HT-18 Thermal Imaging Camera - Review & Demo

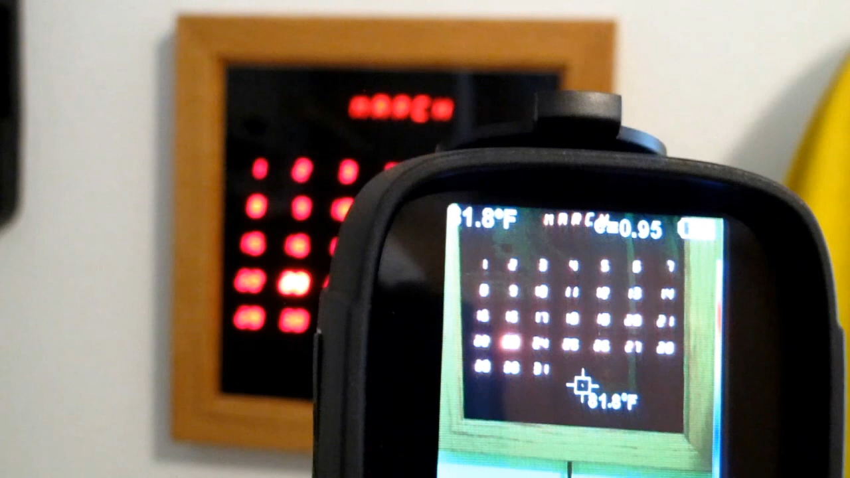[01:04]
And then we can step by step increase how much of the infrared or thermal image is overlaid on the visible light image.
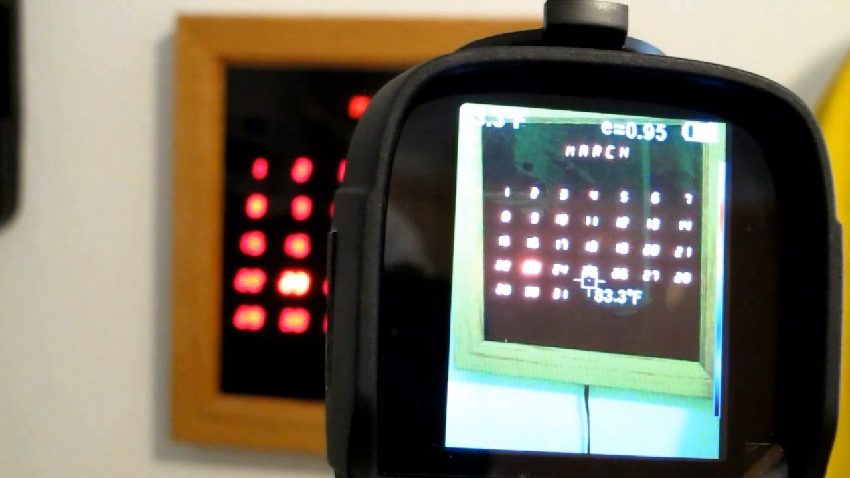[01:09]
On screen: spot 83.3°F
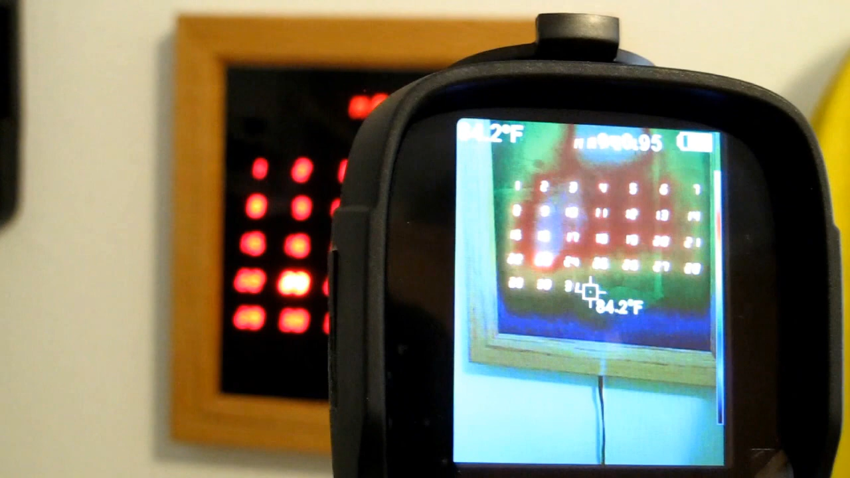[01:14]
On screen: spot 84.2°F
We can turn on a little bit, a little more, a little more, until finally the visible light camera is turned off completely.
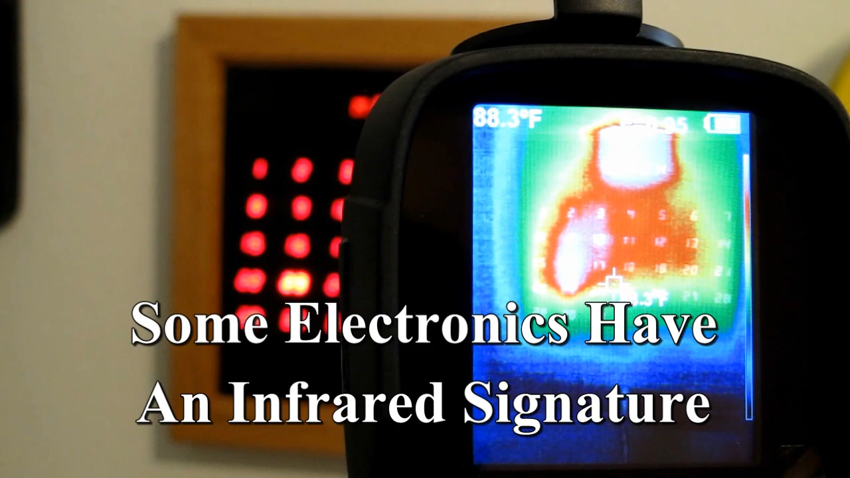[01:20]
On screen: spot 88.3°F
And then when we turn off the thermal imaging, what remains is the visible image.
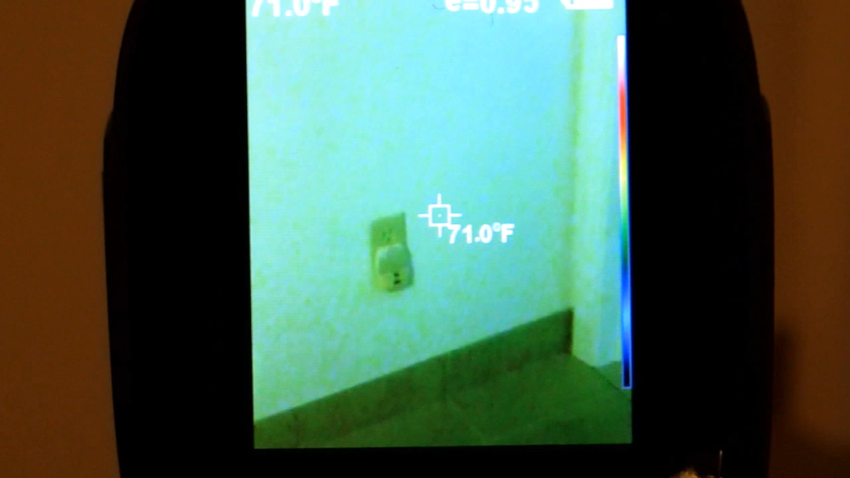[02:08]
On screen: spot 71.0°F
And the thermal camera will give you a picture of what that looks like.
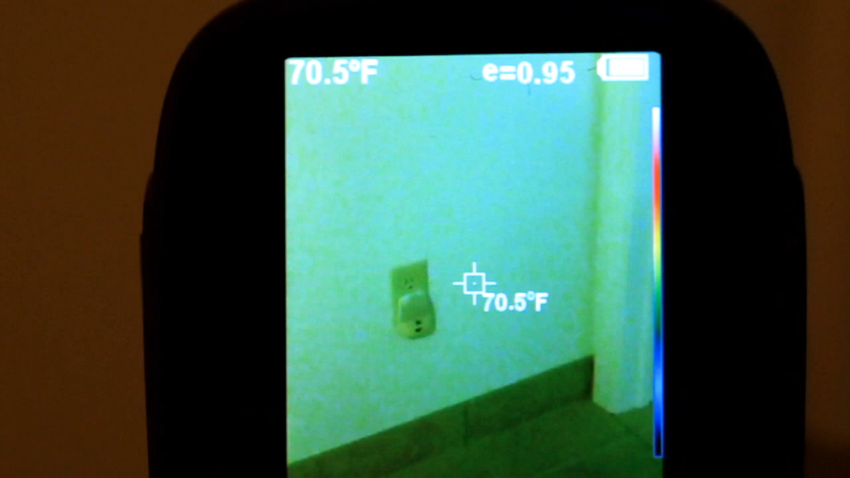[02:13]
On screen: spot 70.5°F
You can turn on the thermal imaging part.
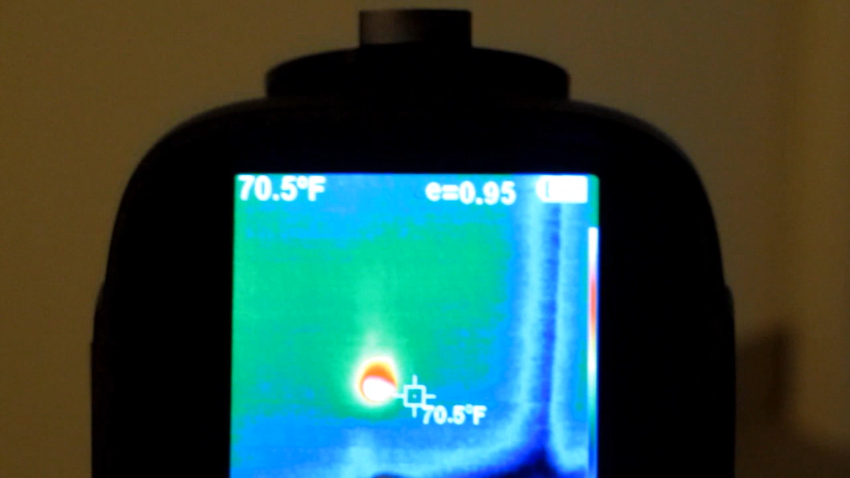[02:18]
On screen: spot 70.5°F
And it shows even though it's off, it is producing heat. So there is some power being consumed.
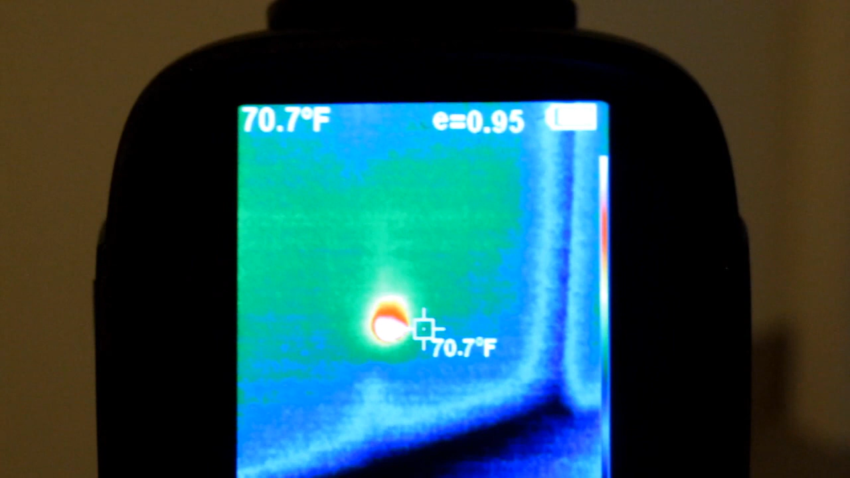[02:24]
On screen: spot 70.7°F
You can also notice around the electrical outlet that there is no heat loss. So the area around that outlet is well insulated and well sealed.
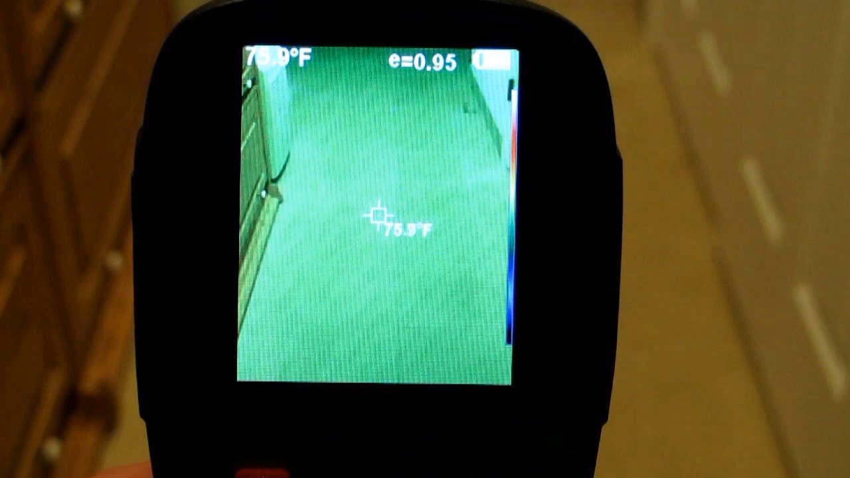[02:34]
On screen: spot 75.9°F
This is the hallway in my house and I have radiant heat pipes in the floor.
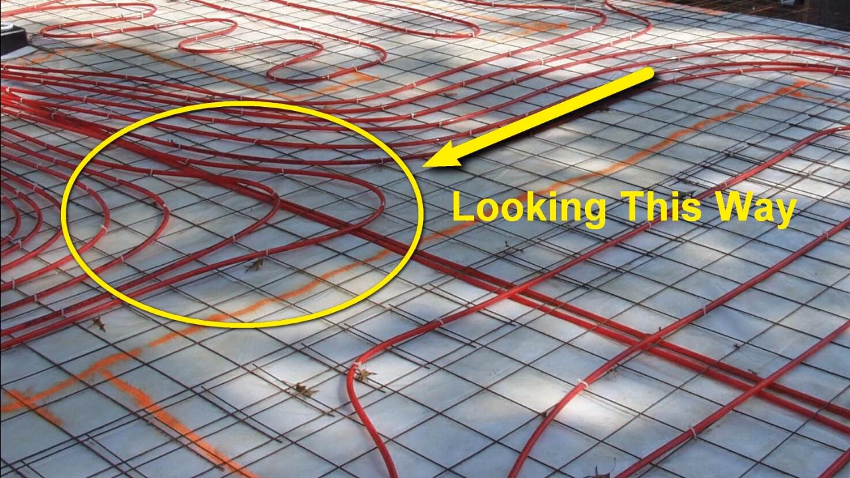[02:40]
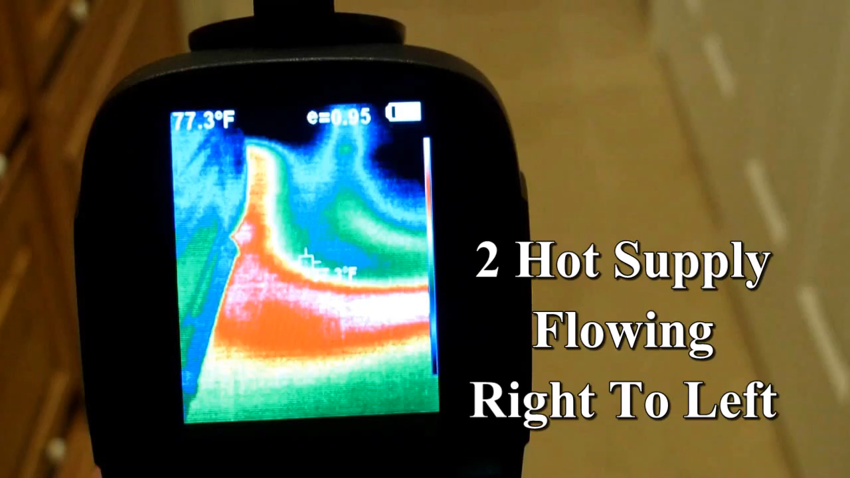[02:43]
I can see where the hot water is going out into the floor.
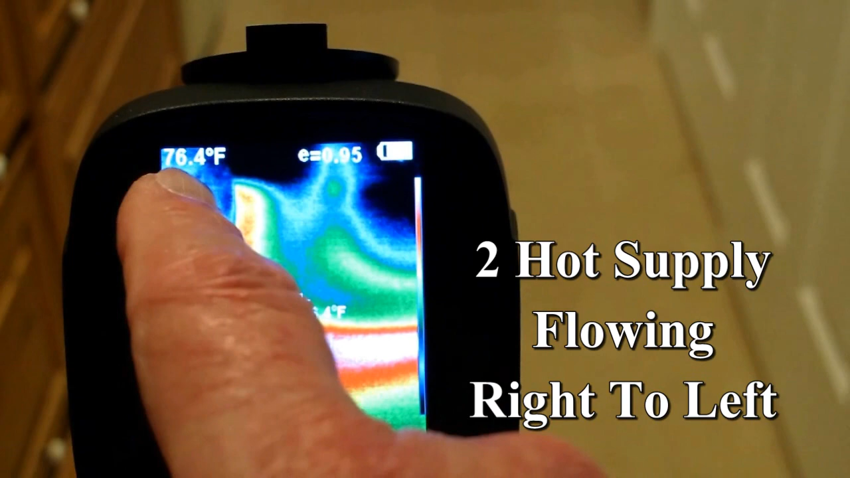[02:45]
And then the cold water returns.
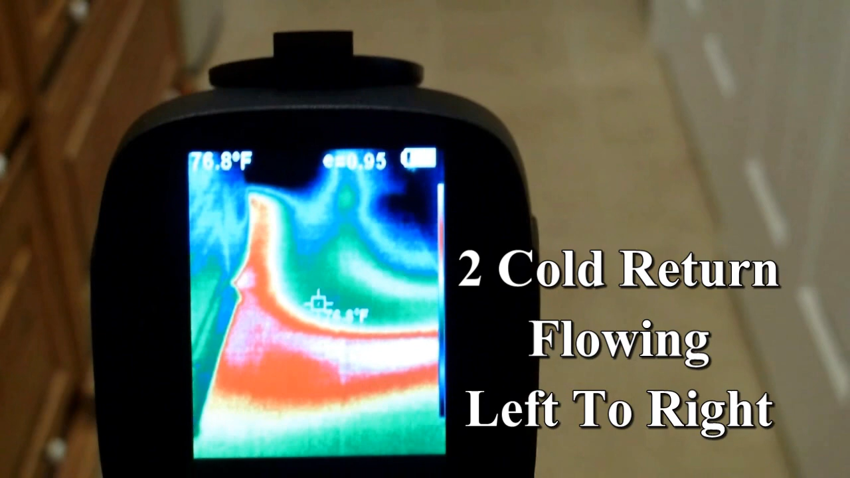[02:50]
On screen: spot 76.8°F
You can go around your house and you can look at the door. Turn on the thermal image.
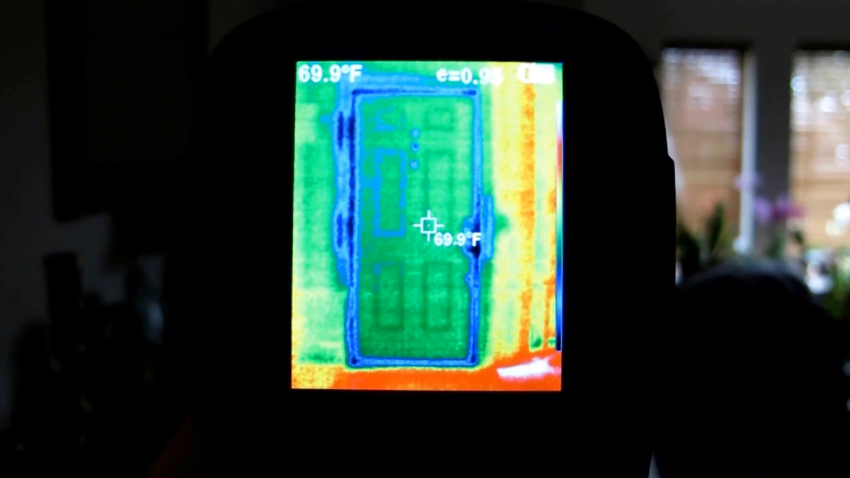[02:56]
On screen: spot 69.9°F
We can see that door is cooler than the surrounding area.
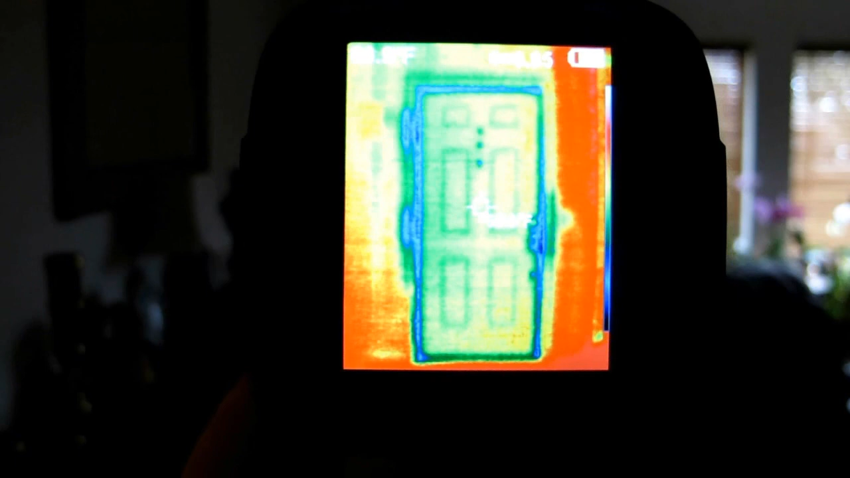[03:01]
And of course this door is quite thin. So it's warm inside and cold outside. All around the edges of the door, the hinges, the door lock, they're the coldest. And the floor is the warmest because of the radiant heat.
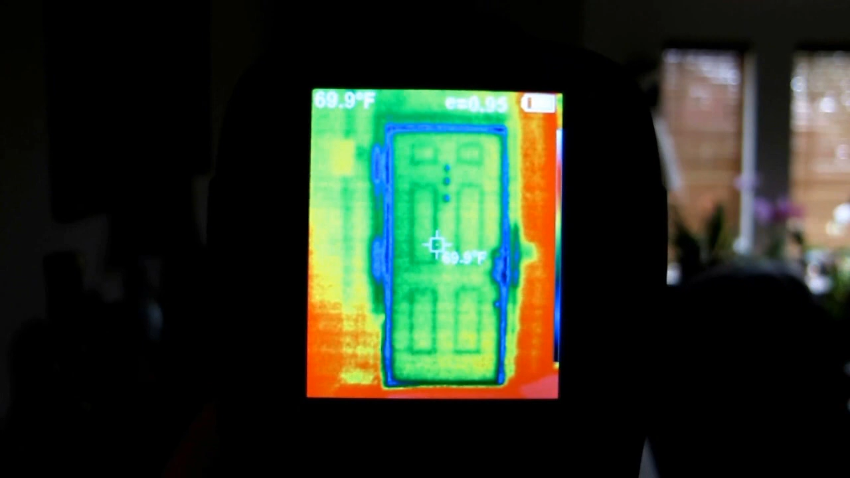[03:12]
On screen: spot 69.9°F
So if we did this in the summertime, it would be cool inside and hot outside.
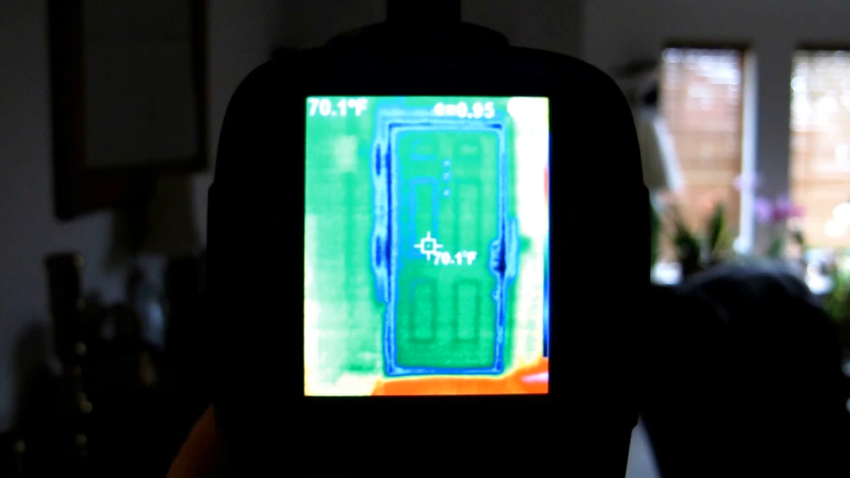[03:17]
On screen: spot 70.1°F
We'd see the hot air coming in through the edges of the door.
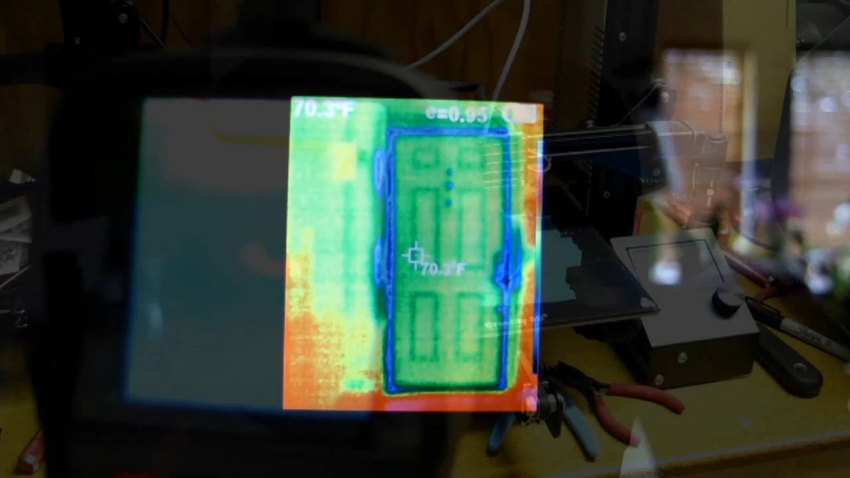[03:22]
On screen: spot 70.3°F
Look at my 3D printer, you can see the build plate and the
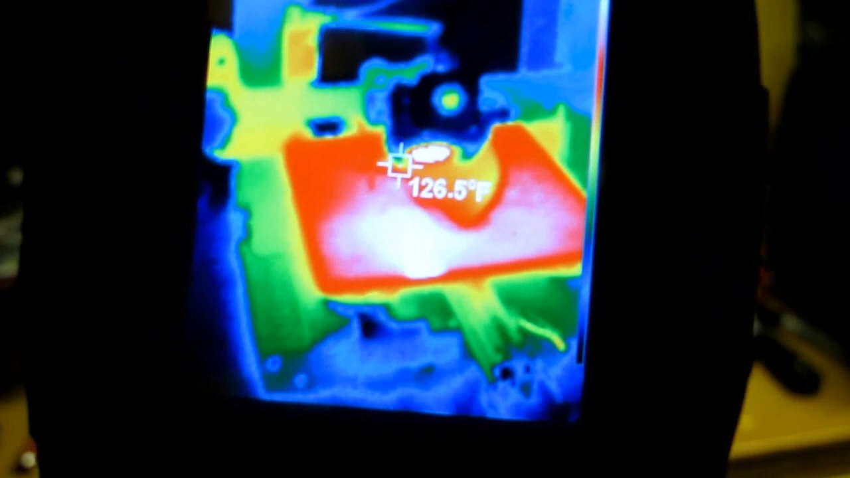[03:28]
On screen: spot 126.5°F
item being printed is heated by the build plate and the top